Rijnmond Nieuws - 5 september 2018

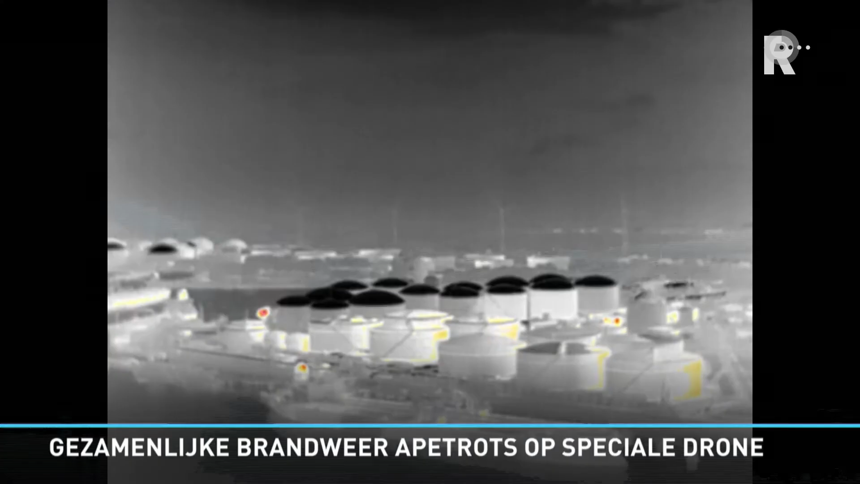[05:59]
overheen En met een warmte wilt camera Kun je heel snel iemand lokaliseren En tijdens de wereld havendagen Komend weekend Kun je ook een kijkje nemen Bij de speciale drone team Dan geven ze demonstraties